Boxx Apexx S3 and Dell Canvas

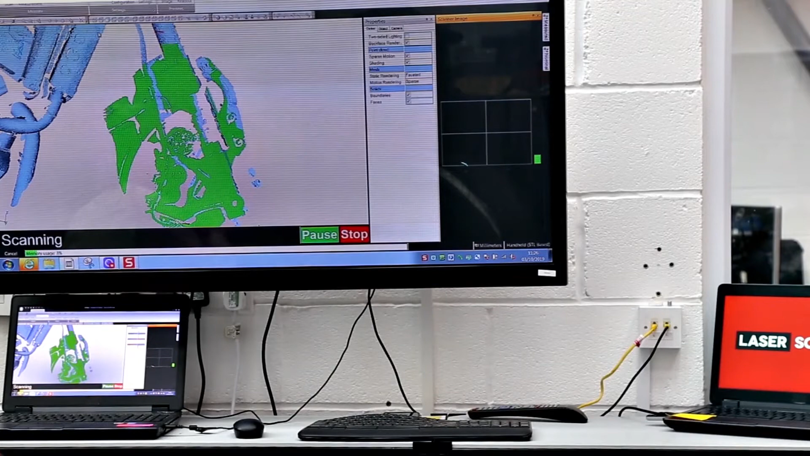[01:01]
So after we've captured all the data with the laser scanners we then transfer this over to the box workstations and we use multiple different pieces of software for editing the data.